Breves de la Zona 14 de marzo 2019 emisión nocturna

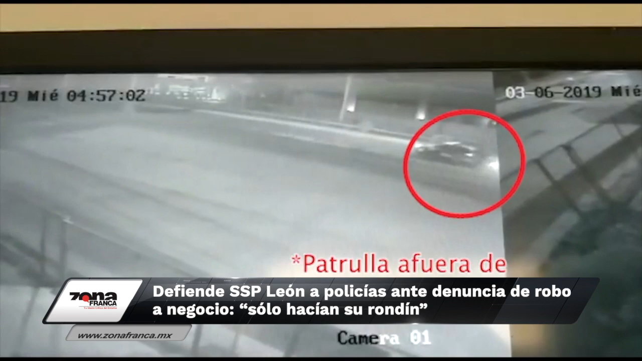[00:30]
mientras que a la misma hora afuera hay una patrulla con las torretas prendidas e incluso pareciera que hace una señal con las luces. El secretario de Seguridad, Luis Enrique Ramírez Saldaña, negó que los elementos estén coludidos en dicho robo.